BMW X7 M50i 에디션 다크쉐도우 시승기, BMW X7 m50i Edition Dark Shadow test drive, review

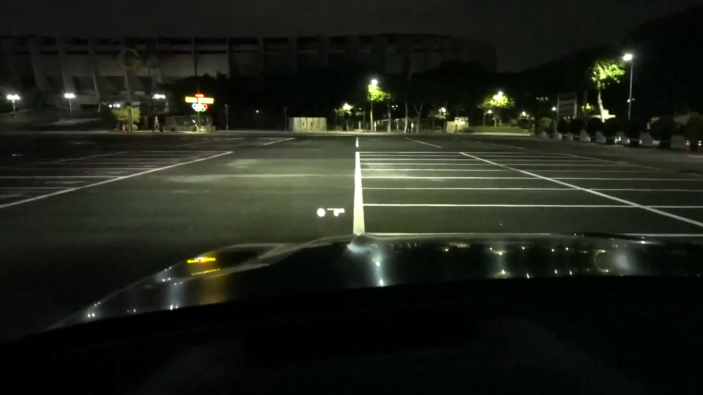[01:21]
실내에서 봤을 때는 자연광보다 백색광에 가깝고요. 보통 LED 계열들이 바로 점멸했다가 전등하면 에이징이라고 그러나요? 달궈지는 시간이 별도로 그렇게 많이 필요하지 않기 때문에 바로 본연의 색깔을 찾아줍니다. 보시는 것처럼 테두리 부분이 조금 흐려지기 쉬운데 그런 부분까지 아주 또렷하게 야간시야 잘 확보해주고 있고요.
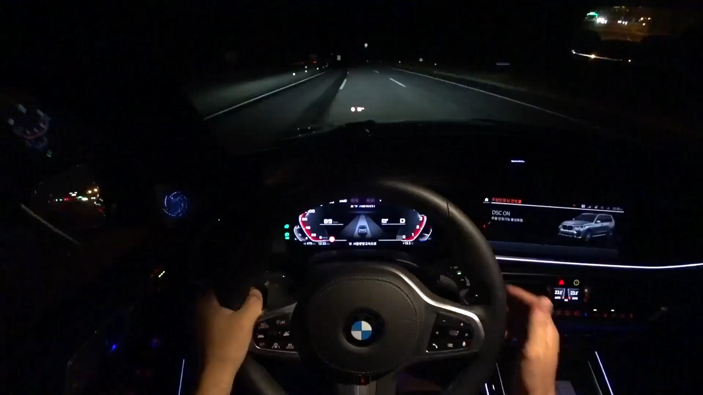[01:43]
BMW 레이저 라이트는 조건이 맞아야 됩니다. 시속 60km 이상이어야 되고 오토모드가 작동이 돼야 됩니다. 그리고 지금 조건처럼 앞쪽에 가로등이 거의 없는 곳에서 작동을 하는데요. 가시거리 500m, 600m까지도 뻗어나간다고 하는데 실제 주행을 해보면 일반적인 차량보다는 굉장히 멀리까지 보여준다는 느낌 좋습니다. 상향과 하향, 운전석 조사 개별 컨트롤을 해주고 있고요. 사실 예전에는 라이트의 렌즈 안쪽에 통이 이렇게 좌우로